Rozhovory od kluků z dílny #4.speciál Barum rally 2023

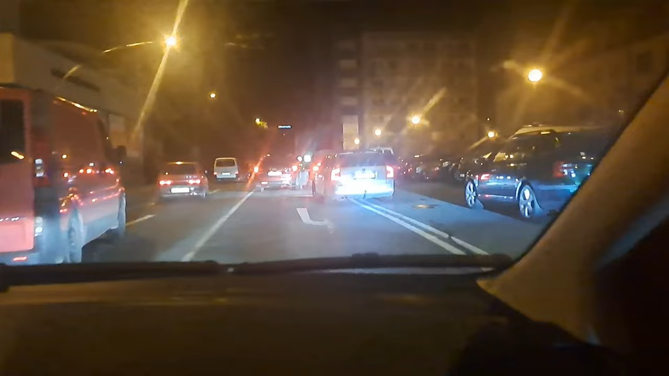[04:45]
kdy prostě na prvním místě byly VIP zóny a v také druhé odstrčené řadě prostě byly normální lidi. Tady vlastně v noci jsme najížděli městskou RZ, to vlastně my jsme měli čas 0.34 v pátek ráno.
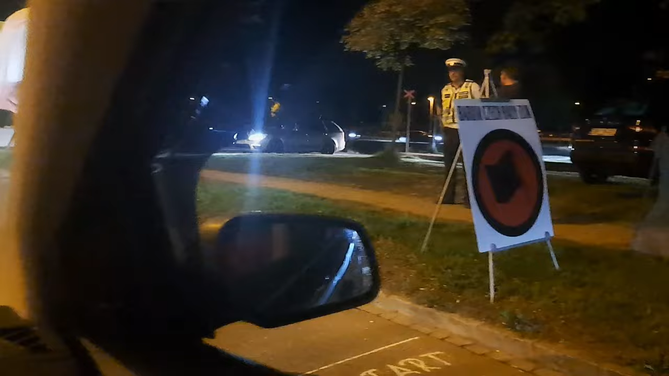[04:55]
Ta městská RZ je vlastně uzavřená kompletně i v noci při tom najíždění.
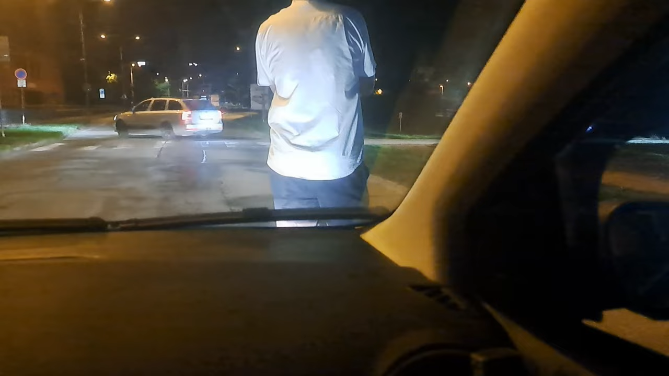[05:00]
V pátek ráno v 8.19 jsme měli čas technické přejímky, kam jsme teda s Láďou vyrazili.